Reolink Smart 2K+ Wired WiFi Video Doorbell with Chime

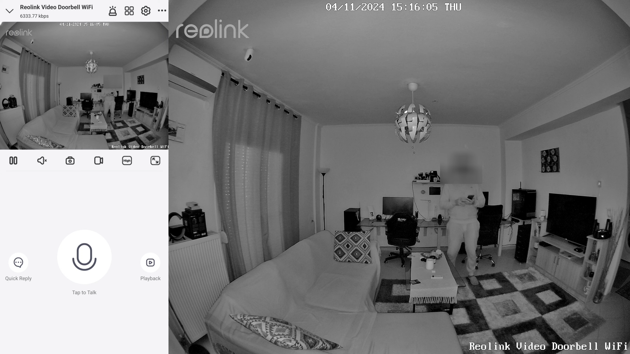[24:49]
good video quality with high resolution to see every detail of the surroundings even at the night. Very user friendly, all settings can be made from the app, making it much easier to use this doorbell. You will never lose any video footage, everything will be stored. You can install it anywhere if this is the main entrance to your home, at the front door of an apartment, in a shop, anywhere you want to communicate and feel safe.
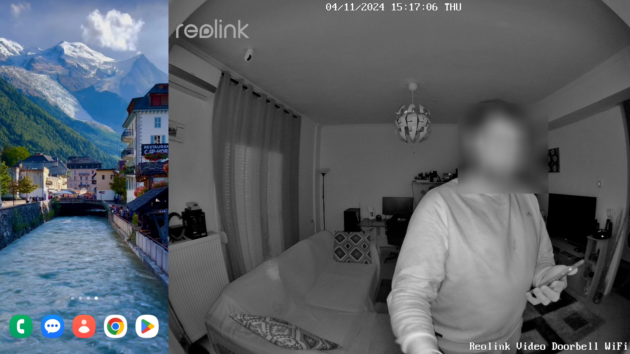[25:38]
And when someone presses the button on your doorbell, you get a much better view of the person at the door. The sound quality is very good for two-way audio communication. So, what are you waiting for? You need a doorbell? Link in the description to find out more and where to buy. Thank you for watching another great product from Reolink.